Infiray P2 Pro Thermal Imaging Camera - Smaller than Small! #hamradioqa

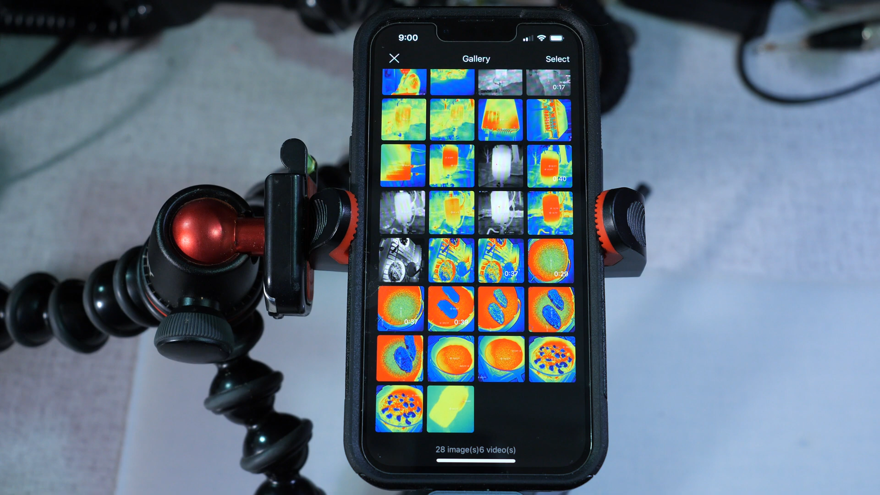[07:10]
a gallery of images that you can now export to, um, your, um, your, your photos, a folder, or you can send them as a, as a message or a chat or something like that. Pretty easy to do.
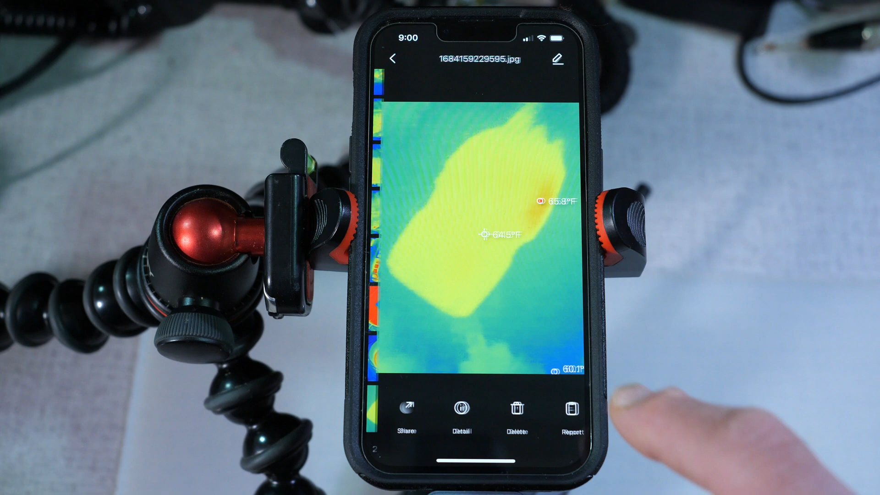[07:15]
So I can delete it or import it. I can share it, uh, with any, anything that I want to do.
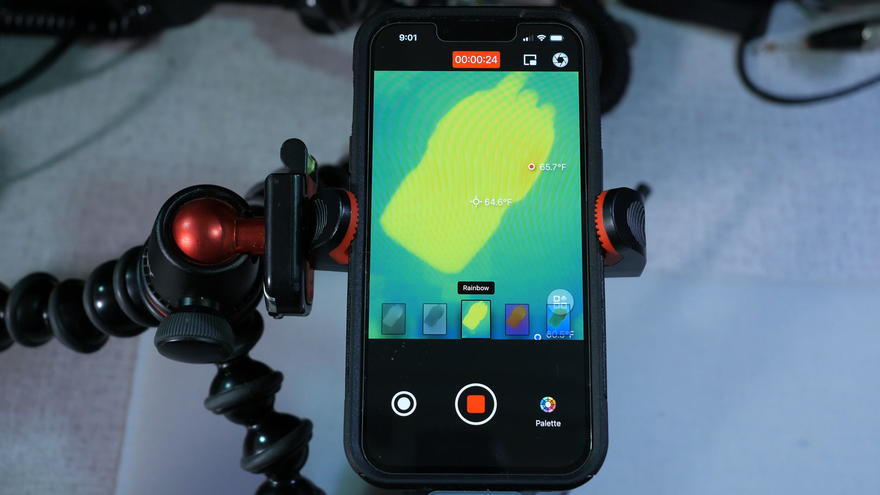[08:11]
On screen: spot 64.6°F
imaging over a period of time and, and full motion video, it'll record video. It also records sound too. The sound isn't the best quality, but, um, the video quality is, is pretty decent. So we'll just turn that off. We'll go back to photo. Okay. And that's the basic features of the, um, of the, of the basic things.
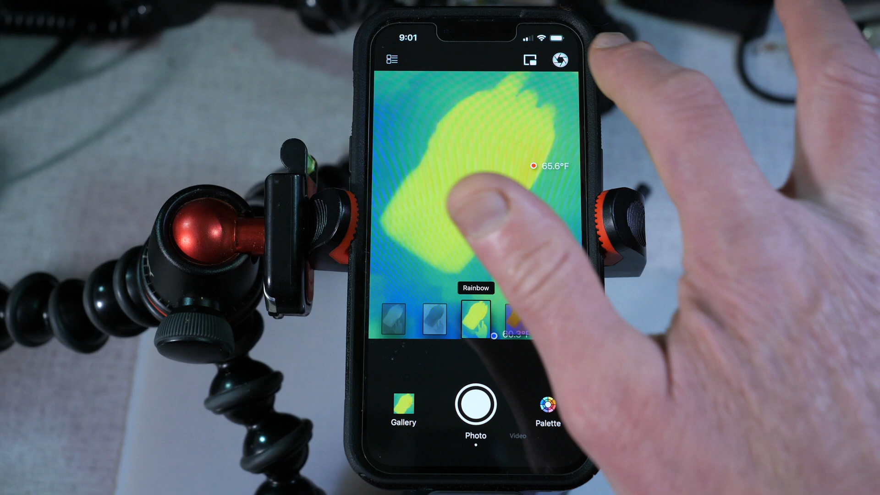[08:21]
There's a, a shutter adjust, um,
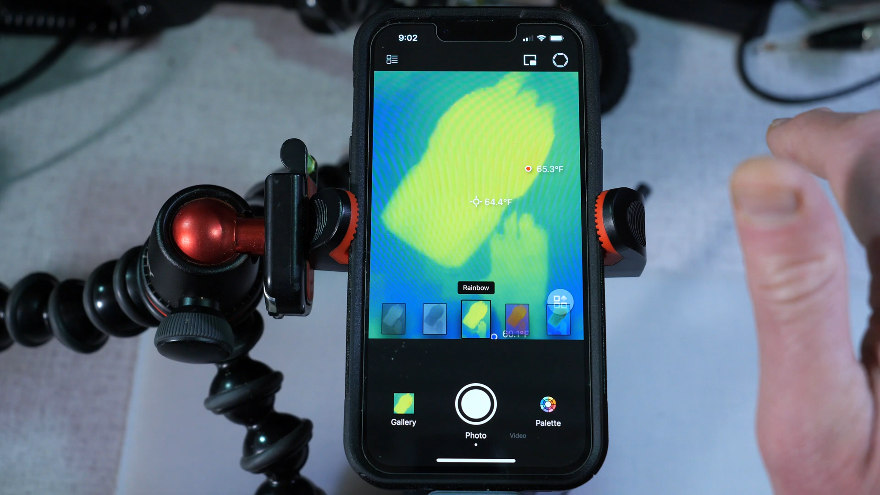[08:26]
On screen: spot 64.4°F, max 65.3°F
here. Uh, there's also, uh, we can do a, um, a picture in a picture.
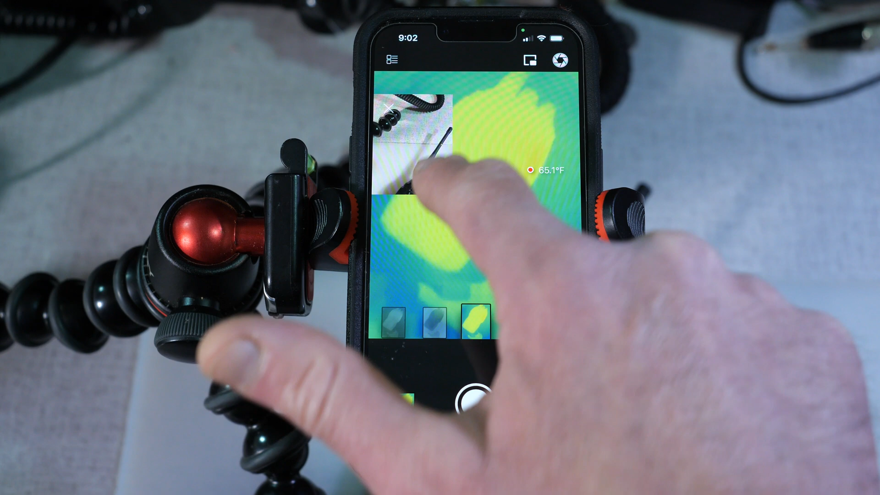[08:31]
On screen: spot 65.1°F
So we can, this turns on your other camera so you can see the real time image along with the, uh, thermal image.
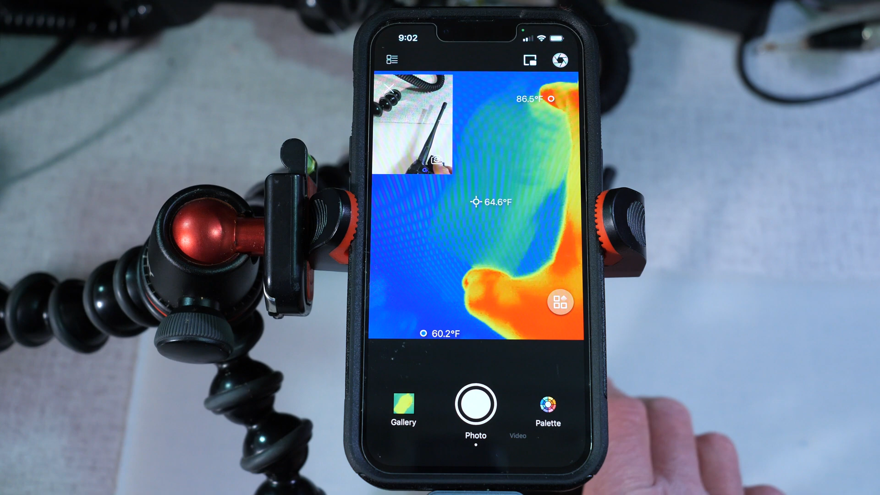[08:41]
On screen: spot 64.6°F, max 86.5°F, min 60.2°F
It's kind of hard here when we're up close, you know, with this, we're, we're, we're close to the device. It's really hard to see what that is. Um, but if you were shooting, say video of, of a product and you wanted to see, you know, the, the image, the product itself in along with the thermal capture, you've got that, you've got that ability. Uh, okay.
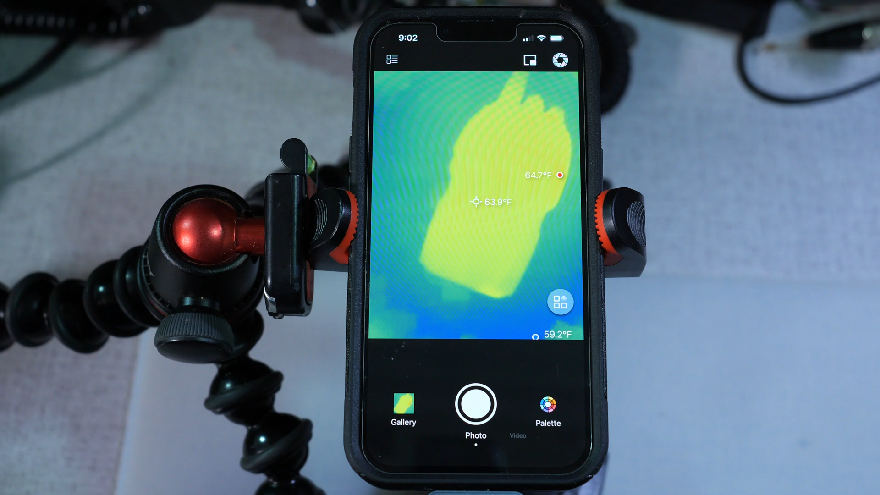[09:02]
On screen: spot 63.9°F, max 64.7°F
Let's going to go back into the professional mode here. And, uh, what that does is allows you to set points. So if I wanted to know a point in a certain spot, I can hit the point, point one, it'll tell me the temperature point two. It'll tell me the temperature point three to tell me his temperature. And those all show up along, you know, on the, on the screen there. Um, I can clear those.
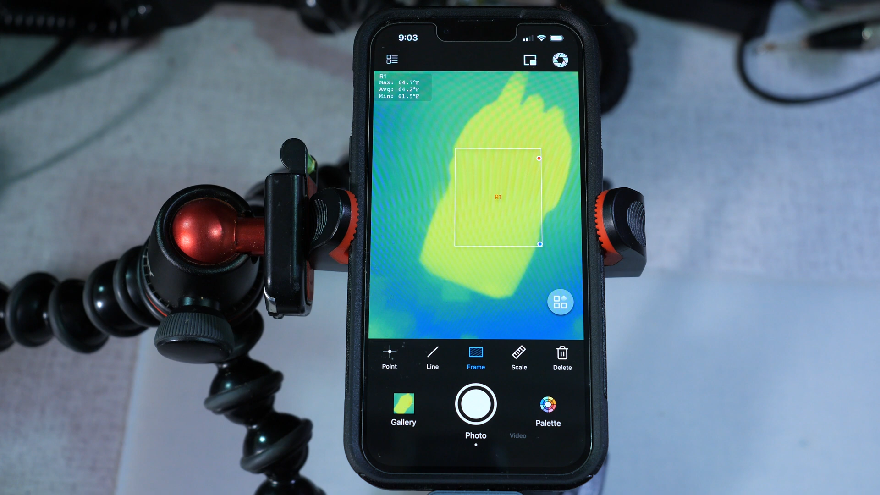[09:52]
On screen: max 64.7°F, min 61.5°F
I can do frames. So if I wanted to do a temperature of a larger piece, it's going to show me the maximum, the average, and the minimum temperature within, within that frame. So I can capture, you know, just some components. I can do multiple frames.
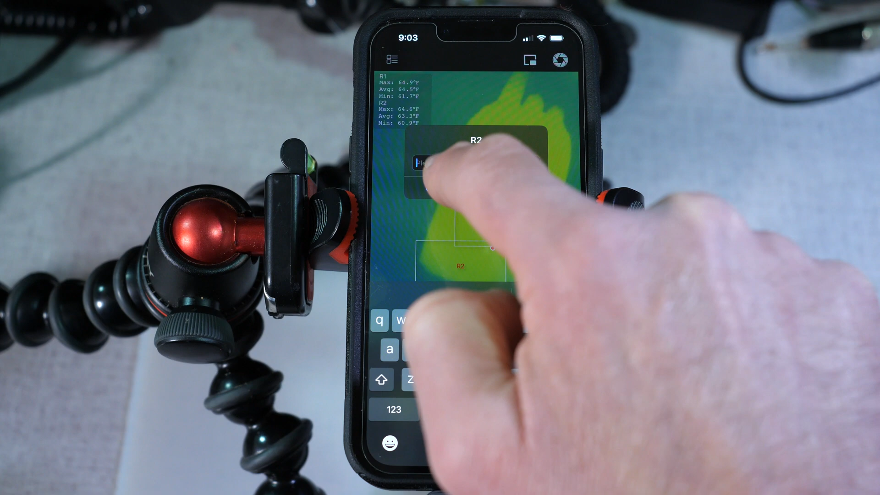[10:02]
I can also do a multiple, multiple lines. I can remove them. So lots of, lots of functionality. There, uh, scale markers, uh, temperature, temperature scales,
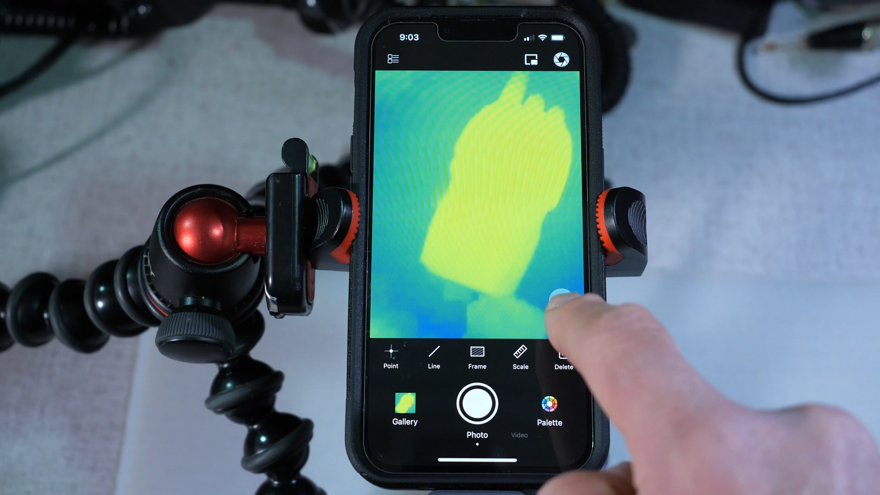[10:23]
really handy image flimp, a variable correction, measurement modes. So high quality, wide range.
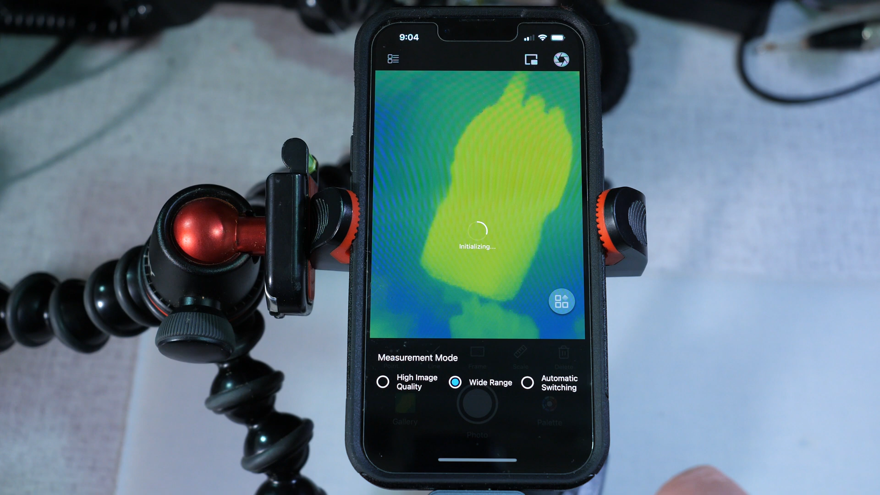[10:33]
Automatic switching. Let's go back to the height, the high image quality again.
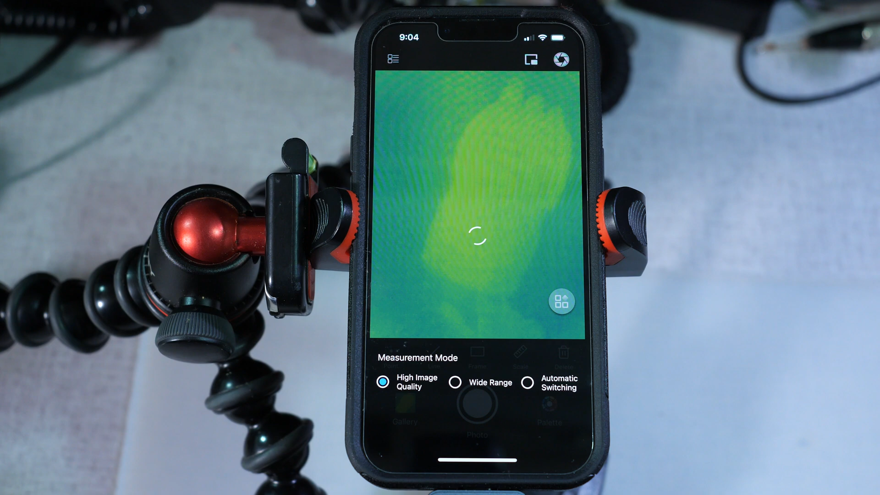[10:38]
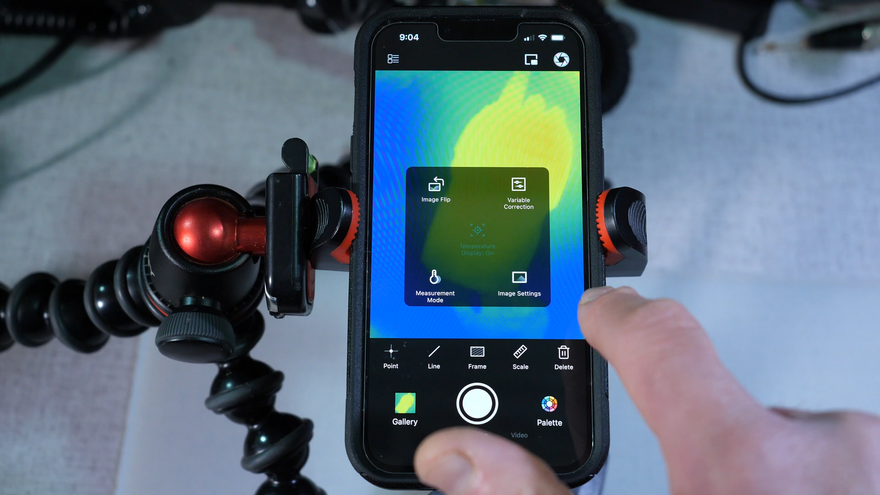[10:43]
Image settings. I can set the brightness and the contrast.